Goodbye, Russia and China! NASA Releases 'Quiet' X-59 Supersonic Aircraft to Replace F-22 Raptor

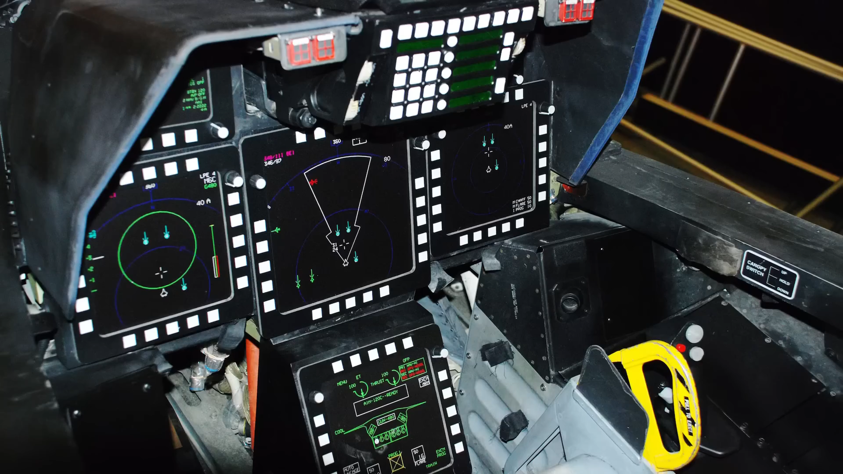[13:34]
Three secondary displays provide tactical information. The ejection seat is a common model used in Air Force planes with a central control.